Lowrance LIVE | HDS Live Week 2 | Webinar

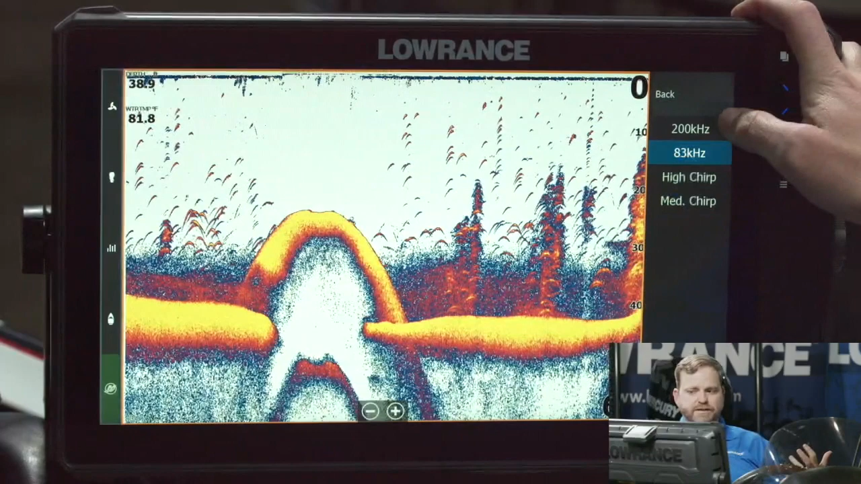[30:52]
On screen: water 81.8°F
It's going to be a bit of a disadvantage not doing this one live. You can't see the changes here. But basically, 200 kilohertz is going to be your higher resolution, your more defined picture. 83 is going to be wider. So if you're doing something like trying to track jigs, you're trying to see if there's, you know, a wider cone angle to see if there are more fish below the boat than just specifically under the transducer. You would pick 83 or medium chirp. The chirp frequencies with those which you get is you get a clear sonar signal. These are actually recorded in chirp. You get a clear sonar signal.
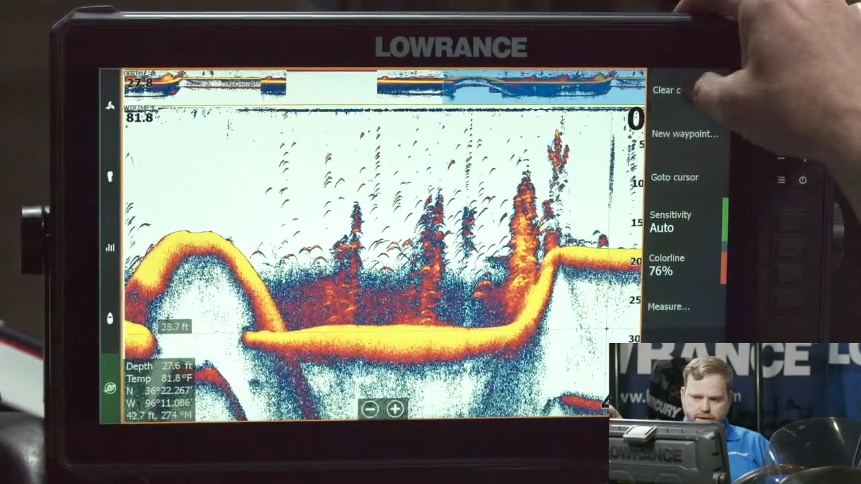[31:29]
On screen: water 81.8°F
You get better target definition. So where you got these targets that are stacked up on top of each other, like you could see right here on the bottom. Those are actually four targets. Bang, bang, bang. Right on top of each other that when you have chirp going, not only do you get a clearer picture, you get much better target definition and much better target separation.
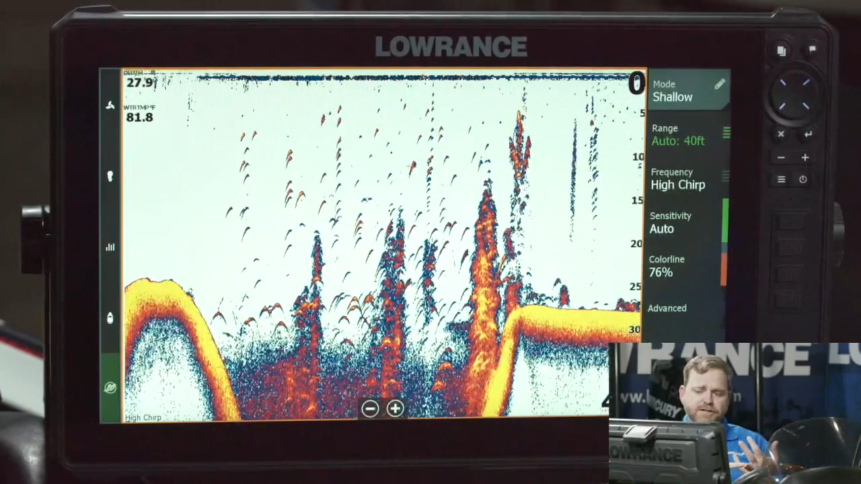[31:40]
On screen: water 81.8°F
So I usually in the lakes I fish in, again, shallow lakes, I usually run high chirp.
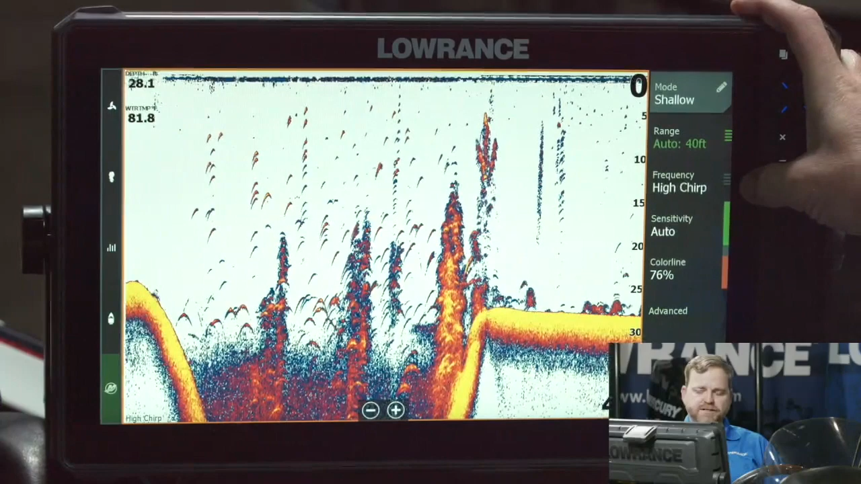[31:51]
On screen: water 81.8°F
Very rarely will I switch back to 200 anymore now that we've introduced chirp. And then if I want a wider cone angle, I want to I want to see a little bit further out than that narrow 200 kilohertz. I'll go ahead and kick over to medium chirp so I could actually see wider
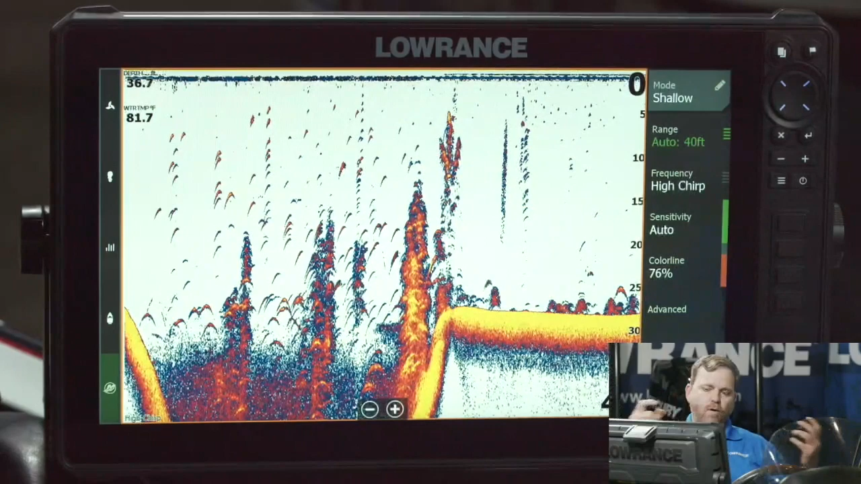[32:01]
fish arches track my lure better when I'm drop shotting or vertically fishing. The next one you'll see on here and you can see an impact of this one in the simulator sensitivity. Now in the bottom of this screen here, you see where it says auto. I always, unless you've been using fish finders for 20, 30 years, I always recommend leaving it in auto.
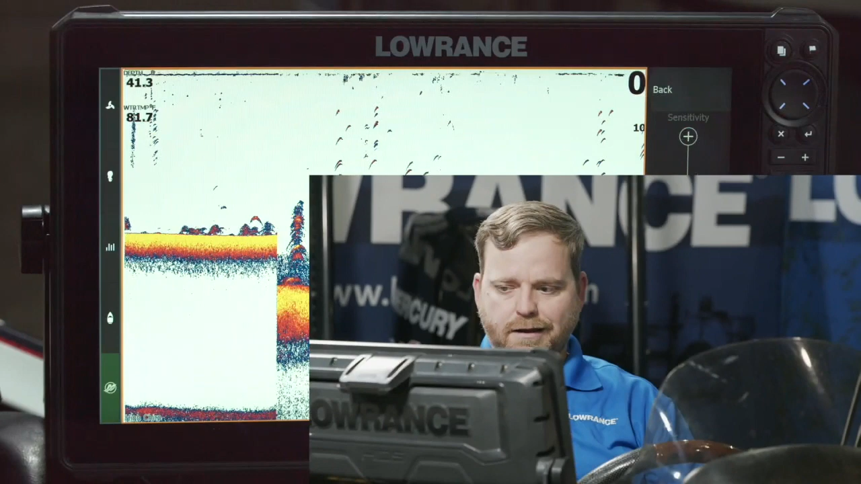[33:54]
So again, I'll say it over and over until I'm tired of saying it. Always leave it in auto and then just bias to get the view you want using the sensitivity auto plus or minus. Color line. People ask me, you know, what's the difference in color line and sensitivity? Sensitivity is basically the volume knob.
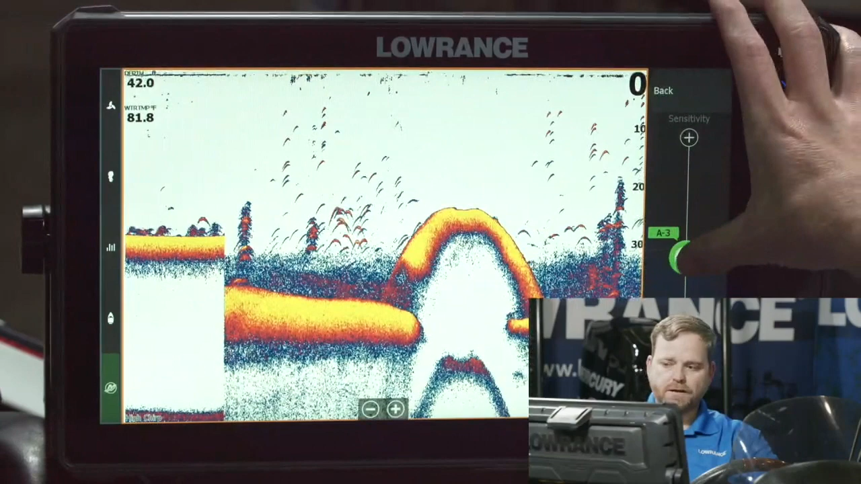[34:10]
On screen: water 81.8°F
I can blow the screen all the way out. I can turn it up where I get everything. I can turn the screen all the way down where I get nothing.
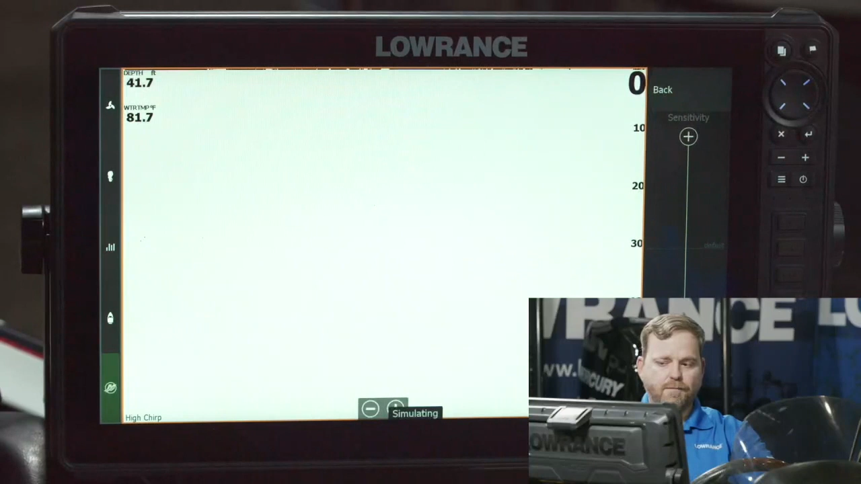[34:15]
On screen: depth 41.7 ft
So this is my gain. This is my volume knob. This is what do I want to see?
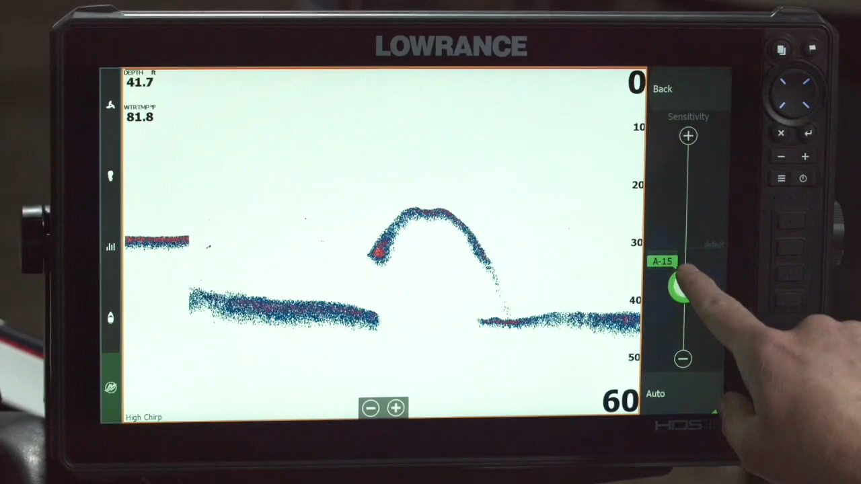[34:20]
On screen: depth 41.7 ft, water 81.8°F
You know, how much detail, how much do I want to see at one time? Color line doesn't change really the volume at all. But what it does is it changes what colors a signal that's reflected come in as.
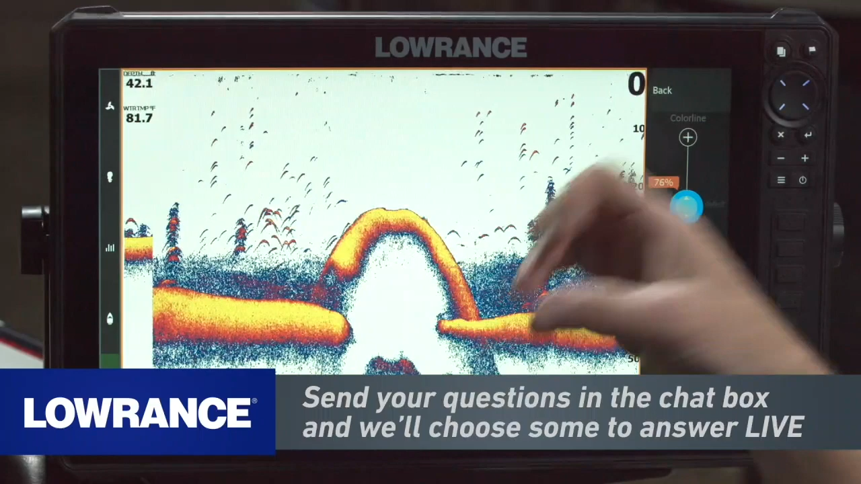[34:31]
On screen: water 81.7°F
So in like this specific palette, and we'll talk about palettes in a second, the brighter the color, the harder the surface. The closer to blue the color, the softer the surface. And what we can do with color line is we can actually play around with where does that hardness? Where does that yellow show up? How how how intense does it show up? When does it show up? What is considered intense? I could turn this all the way up where I can't see any difference.